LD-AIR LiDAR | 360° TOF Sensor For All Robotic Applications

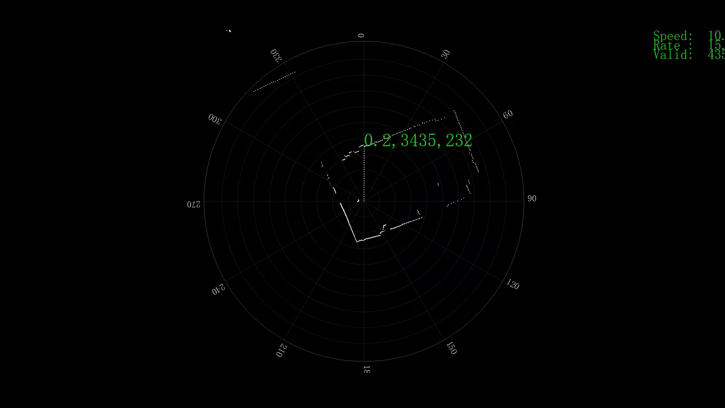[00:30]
With a 4500 hertz scanning frequency and 4500 data points collected per second,